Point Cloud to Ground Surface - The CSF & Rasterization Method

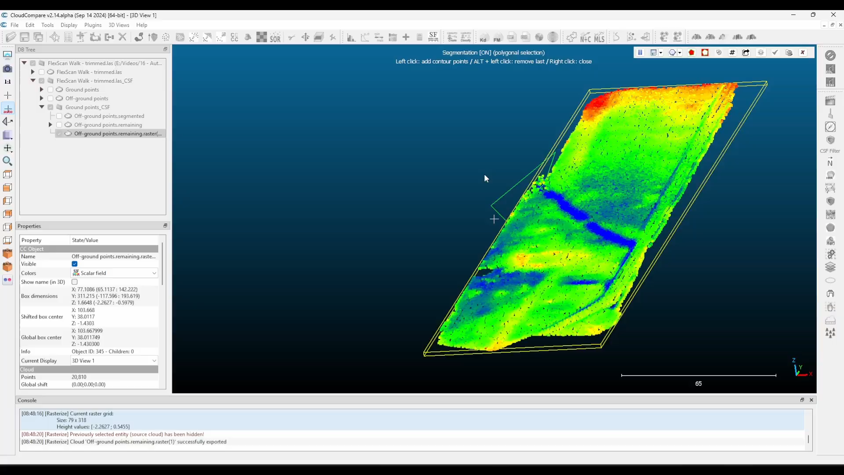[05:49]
The more aggressive you get with the CSF and the larger the cell size when rasterizing will mean less manual cleaning but you'll reduce the resolution of your final DTM.
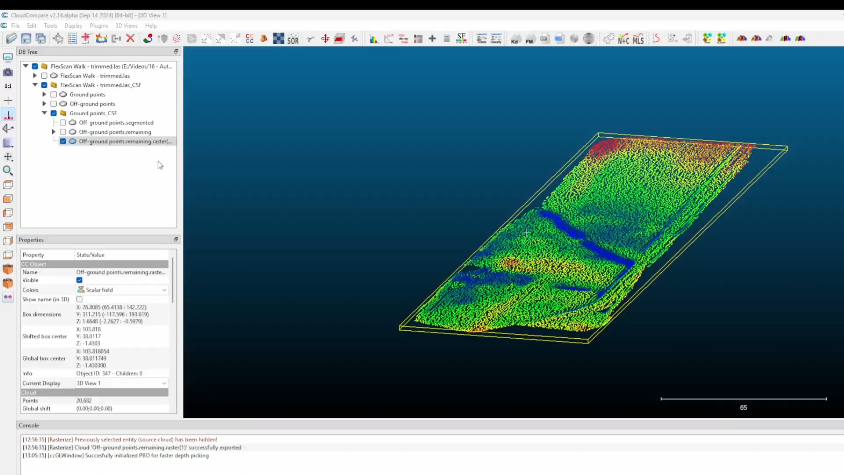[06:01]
When you're satisfied with the results, highlight the point cloud in the DB tree and click the save button to export your cleaned point cloud.
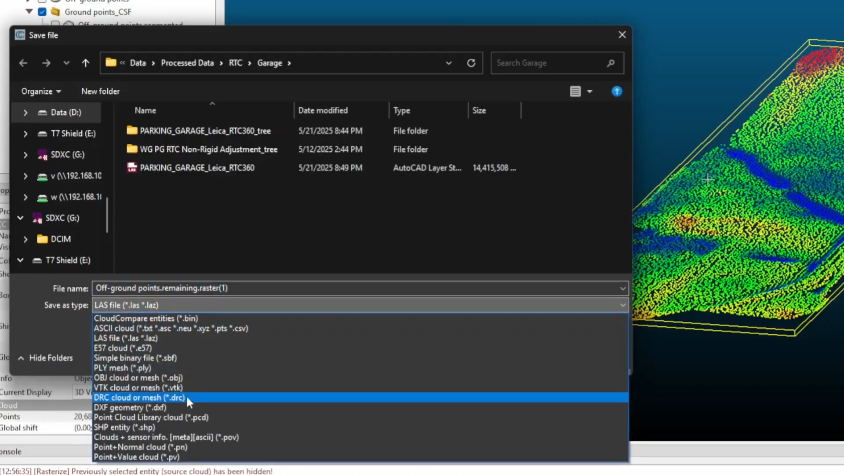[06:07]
The CSF and rasterization method is an easy, free,
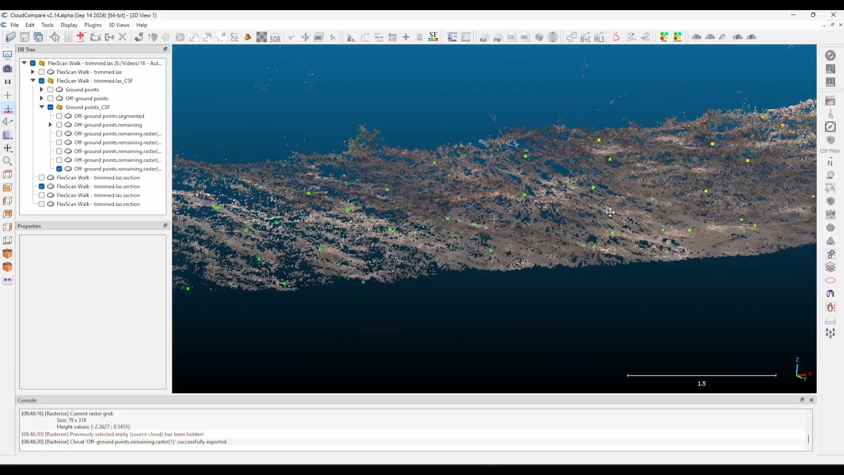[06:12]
and quick way to strip away buildings, trees, and low-lying vegetation when your data set has little noise below the ground.
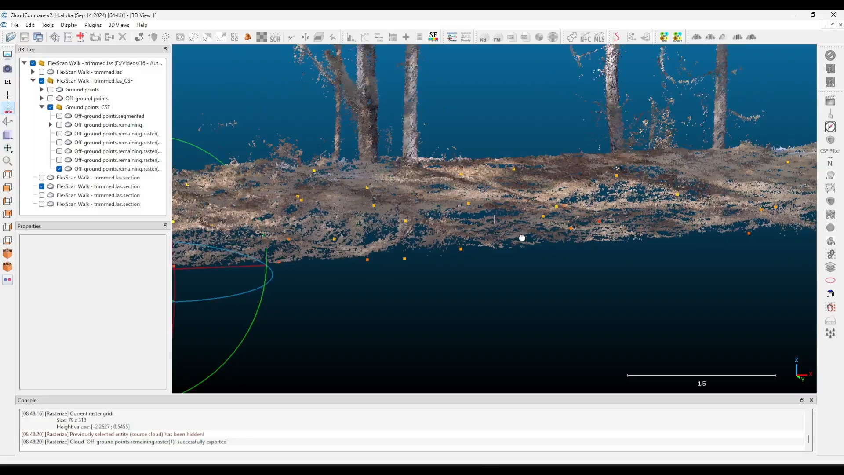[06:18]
If you have a point cloud with erroneous points under the ground surface,
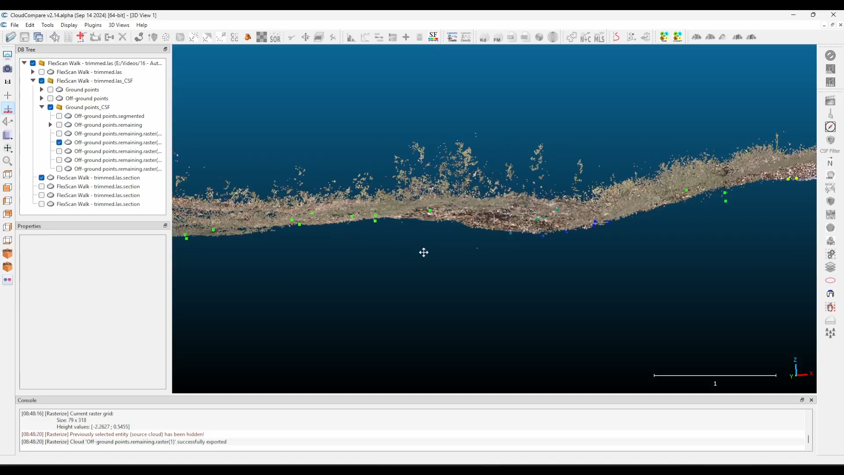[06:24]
this will cause issues as we are assuming the lowest return per cell size is the true ground and using that to define the ground surface.
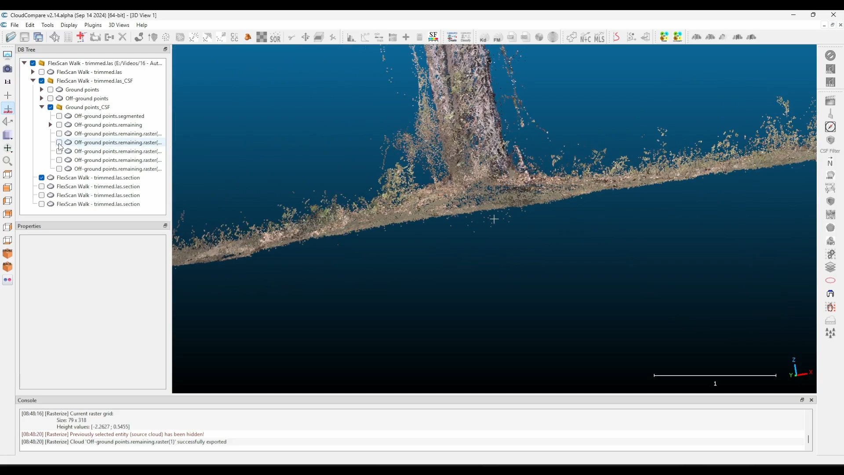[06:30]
You can try using the median or average as
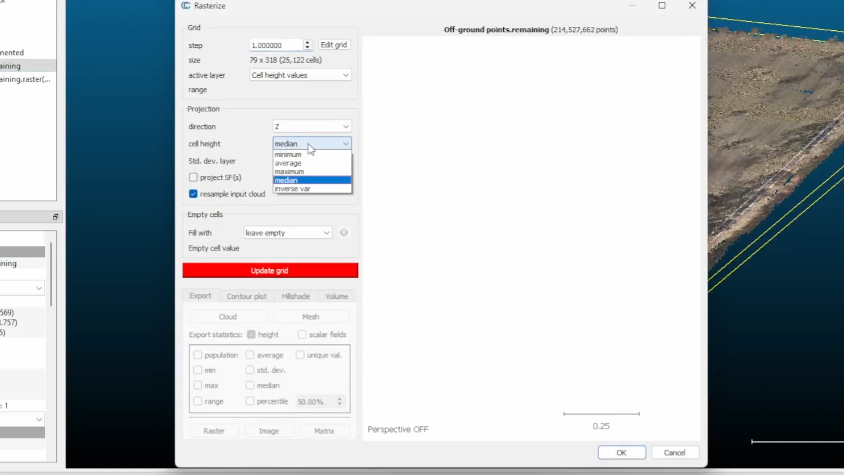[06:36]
the cell height for the rasterization process but this leads to significant error from low-lying vegetation.
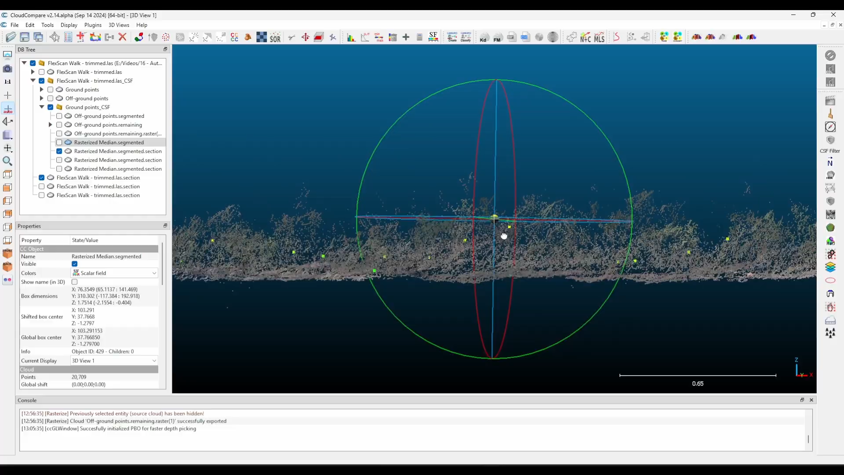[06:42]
If you have a bare earth site, this may be the better option.
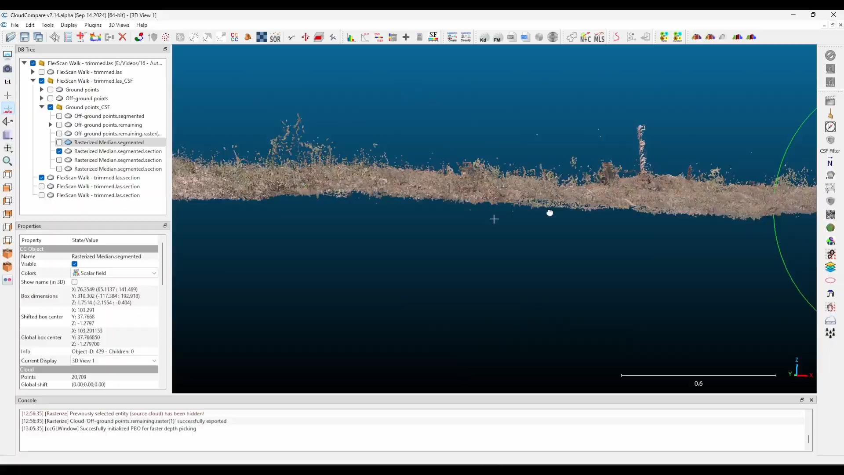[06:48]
However, if you have low-lying veg, the lowest return will probably give better results unless there is significant noise under the ground surface.